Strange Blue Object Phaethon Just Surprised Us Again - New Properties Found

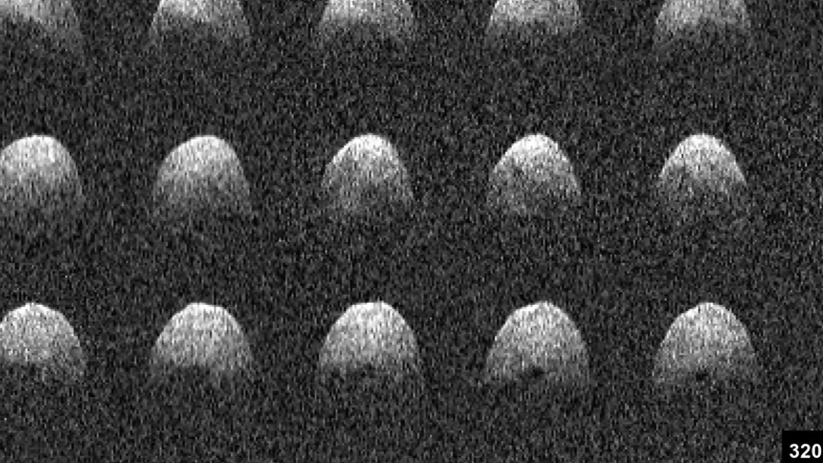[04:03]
Then, more recently, the scientists studying the rotation of this object discovered that it also seems to be speeding up its rotation much more than any other asteroid in the solar system as well.
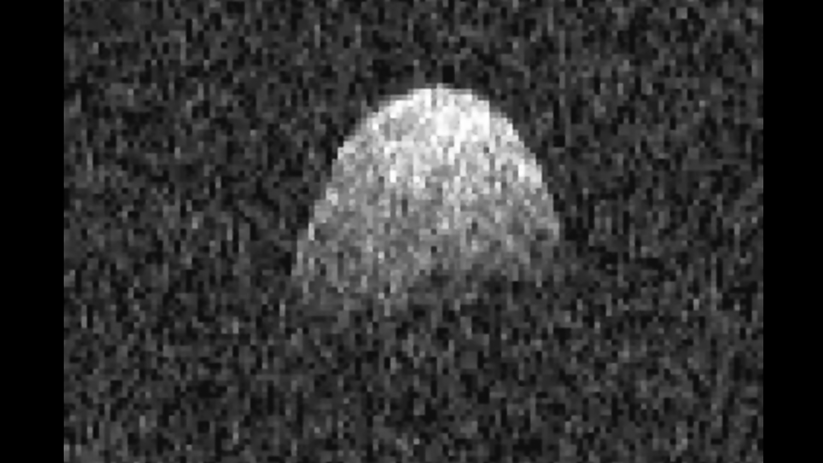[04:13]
A typical rotation here is 3.6 hours, but this was decreasing by 4ms every single year.